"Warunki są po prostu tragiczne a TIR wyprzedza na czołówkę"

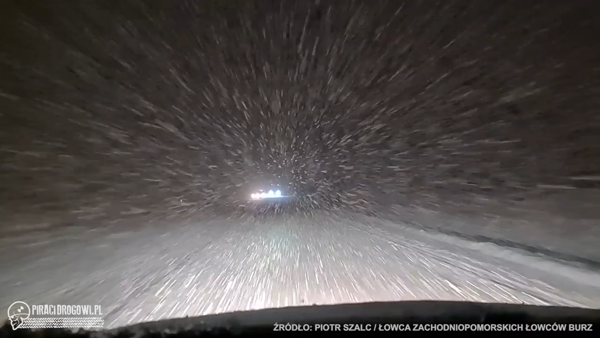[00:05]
Przed Międzyzdrojami w sumie. Ty, no co za debil! Nie wiem, czy wy to widzieliście, ale warunki są po prostu tragiczne, a tir wyprzedza na czołówkę pod prąd.